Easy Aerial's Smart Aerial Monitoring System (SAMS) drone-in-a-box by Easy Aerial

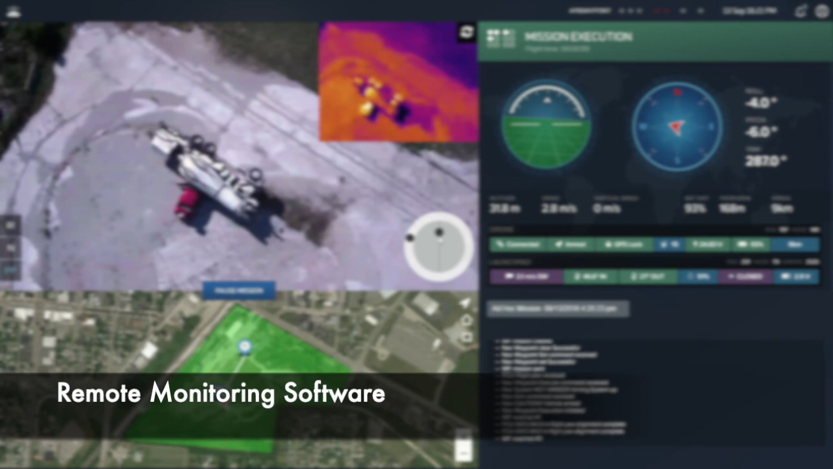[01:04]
Custom software enables easy mission planning and allows for integration with existing sensors on the ground to detect a breach and autonomously deploy a drone to inspect.